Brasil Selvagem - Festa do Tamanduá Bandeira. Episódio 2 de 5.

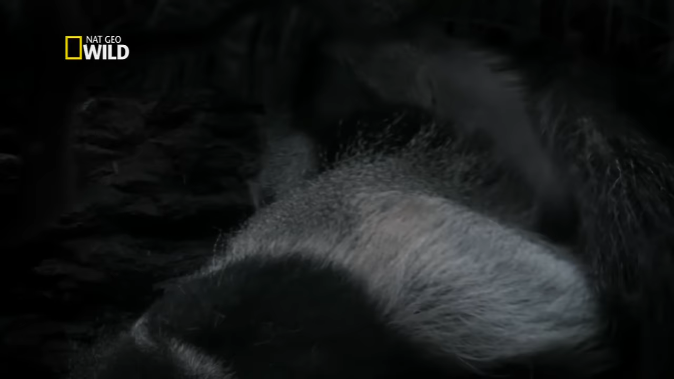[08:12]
Mas ela tem um objetivo: agir como um cobertor e abrigar a mãe e seu filhote do frio da noite.
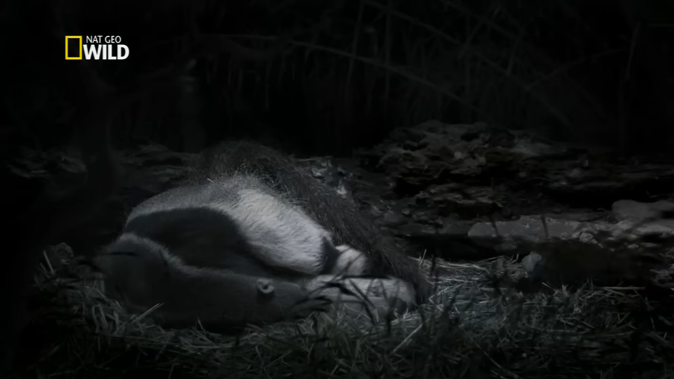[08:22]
Depois de uma longa caminhada em busca de cupins, a mãe precisa dormir.
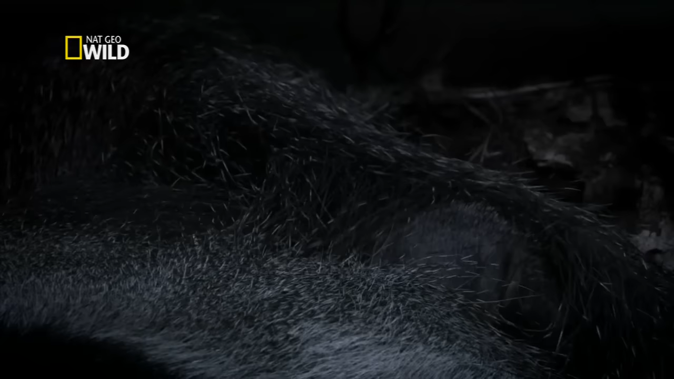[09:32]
Por enquanto, ele está contente de ficar aquecido junto à mãe. As planícies sofrem com o clima extremo.
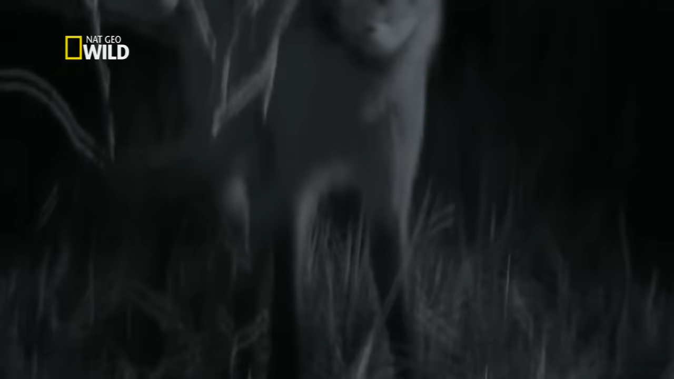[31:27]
A lobeira é uma verdadeira sobrevivente das planícies, pois tem uma casca grossa que a protege dos incêndios.
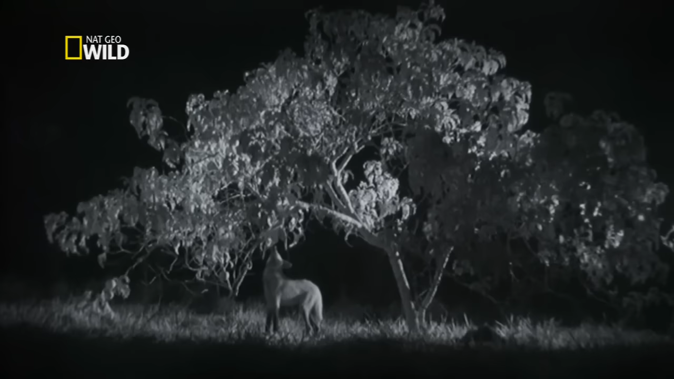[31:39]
Ela produz frutos grandes que os lobos-guarás comem, e ao fazer isso, espalham as sementes.